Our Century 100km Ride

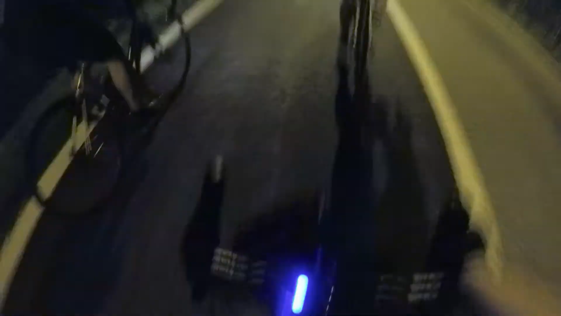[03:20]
Newtube And we are at the 40 3
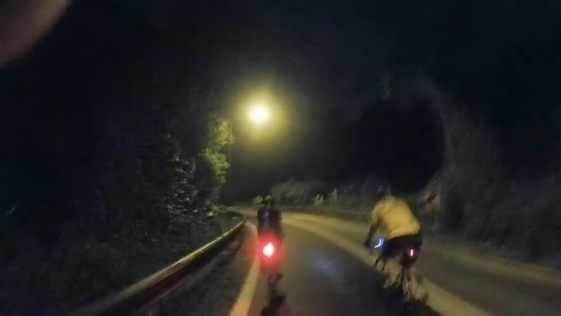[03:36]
Here are the Palace Going through
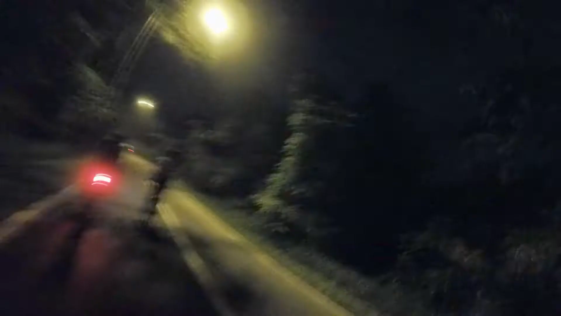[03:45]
So So We are halfway Through the century Mark Yup We are
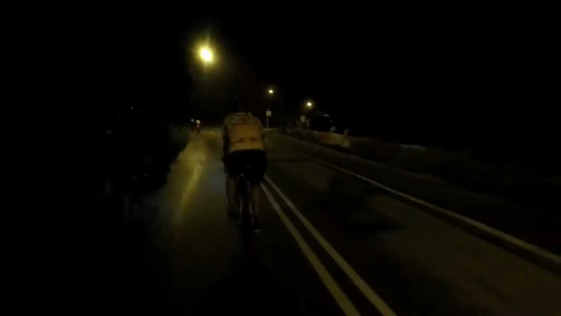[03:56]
reaching the 50 kilometer mark So We have a Pick up a new friend
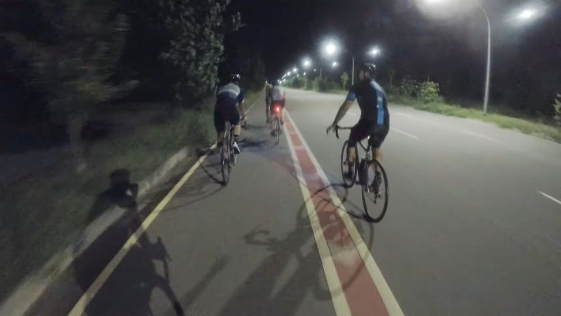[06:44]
Okay, ladies and gentlemen We are Eileen At Coastal I have hit my first Catch it in Thanks Feel Century Amy,